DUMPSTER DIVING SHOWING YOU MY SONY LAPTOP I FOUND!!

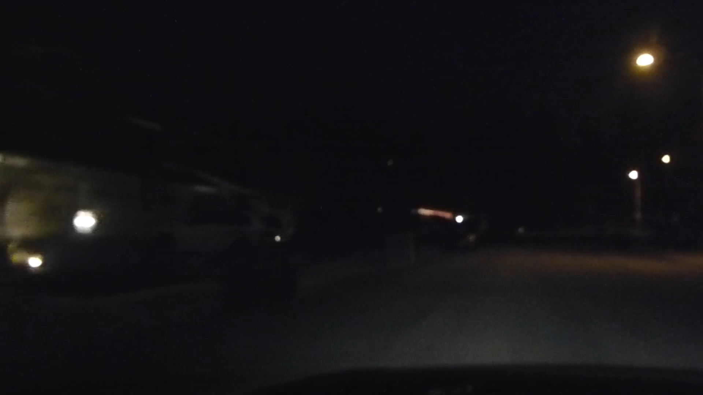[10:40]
ladies and gentlemen we got a big curb alert here whoa what is that whole entire air conditioning unit wow look at that we got a